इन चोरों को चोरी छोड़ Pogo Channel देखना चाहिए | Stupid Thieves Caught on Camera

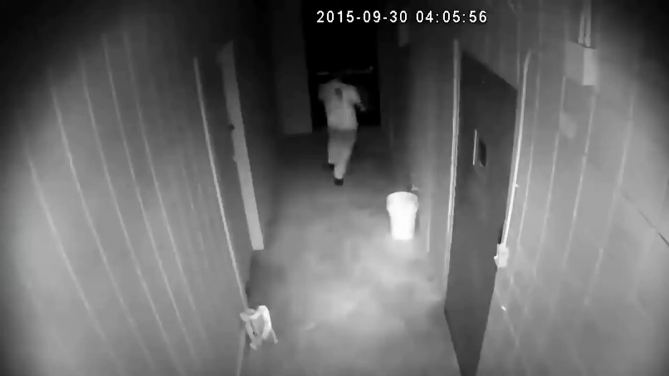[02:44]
आप वीडियो में देख पाएंगे कि दुकान से चोरी करने के बाद जैसे ही इस चोर ने भागने की कोशिश की, लेकिन ओनर ने पहले से कोरीडोर मे दिये गए दोनों दर्वाजों को लॉक कर रखा था,